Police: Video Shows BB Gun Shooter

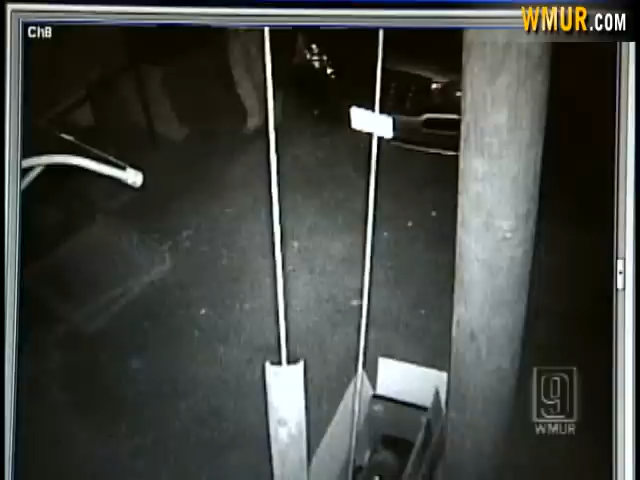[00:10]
Police want you to take a close look at this video. They say the man holding what looks like a handgun broke into at least three cars outside Mojo's restaurant in Manchester and shot at the cook.
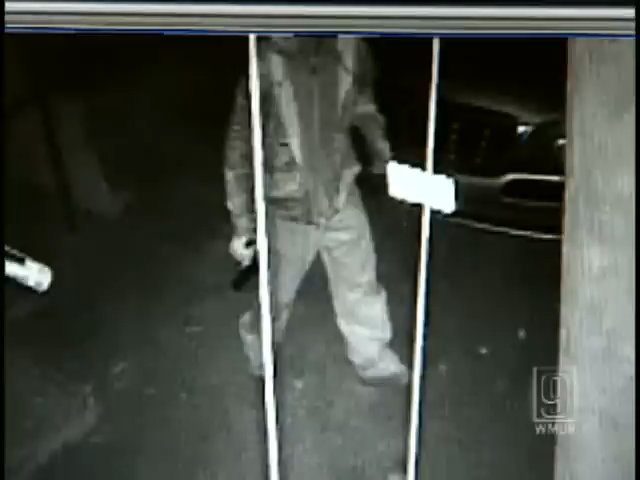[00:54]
The man eventually ran into nearby woods.